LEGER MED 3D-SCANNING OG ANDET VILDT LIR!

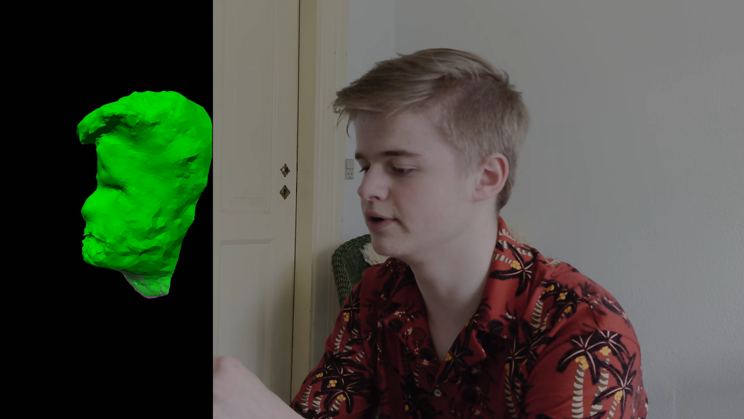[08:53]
Mit hoved ser lidt trygge ud. Hmm. Jeg vil da selv sige, at det her er min gode side.